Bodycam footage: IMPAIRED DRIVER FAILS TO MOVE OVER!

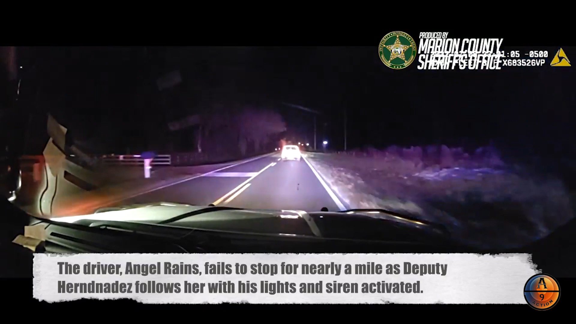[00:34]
Speed's about 35, still going southbound. Speed 35, still southbound.
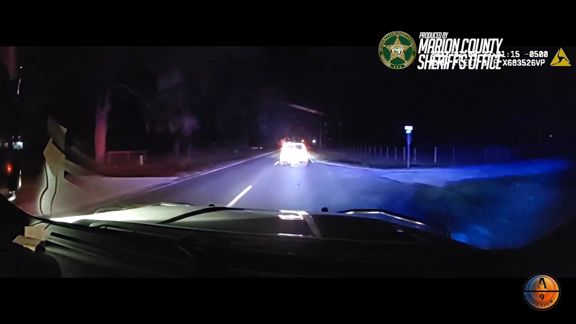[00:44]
59, where's the country load up? We're southbound 36th Ave, coming up to 147th lane, we're pulling over.